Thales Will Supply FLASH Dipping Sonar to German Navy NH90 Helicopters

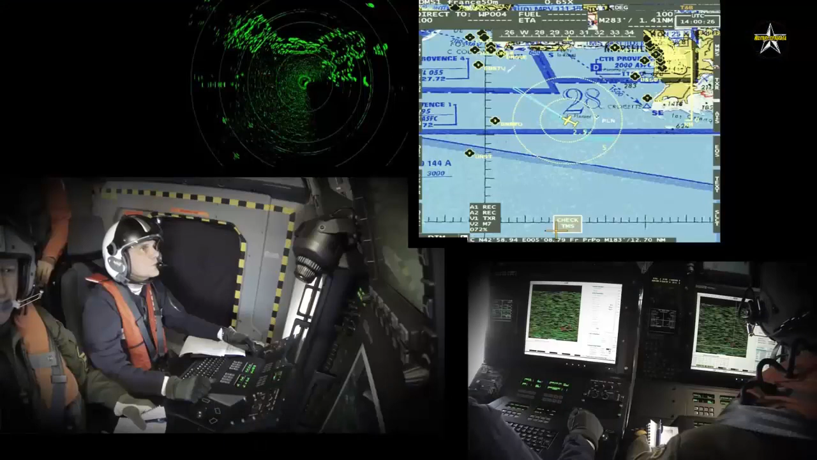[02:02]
The German Navy will receive the most capable variant of flash sonics that Thales has ever delivered, for the best operational service, including the Sono flash processing.